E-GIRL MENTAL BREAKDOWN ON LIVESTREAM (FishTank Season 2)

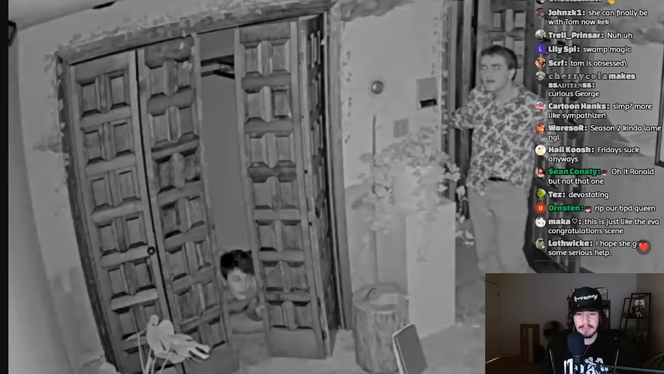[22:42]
What's he doing in the closet, guys? What's he doing in the closet over there? Here we've got, I think this is Cole. I think this is his name. We got Brian down here in the closet, opening the closet door, seeing what's up. Huh, what's going on there?
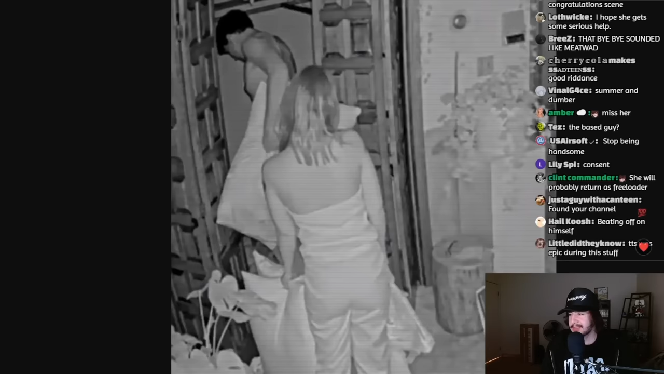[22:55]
Oh, looks like he's got a pillow in there. Okay. Oh, he's giving a thumbs up with someone in there. Okay.